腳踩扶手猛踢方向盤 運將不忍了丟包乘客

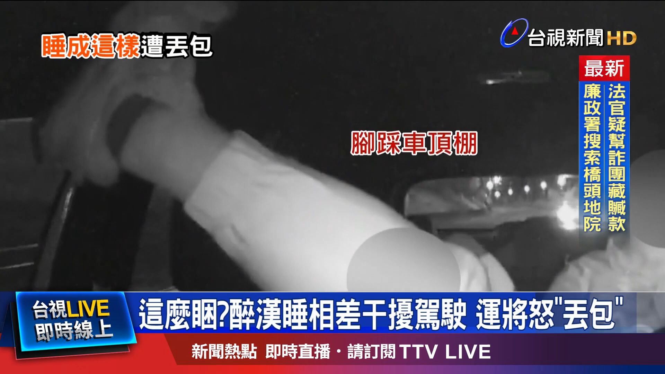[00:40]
大哥，你脚伸回去，你踢到我的排挡杆了。 看着乘客睡到不省人事，司机忍无可忍，直接从高速公路开下交流道。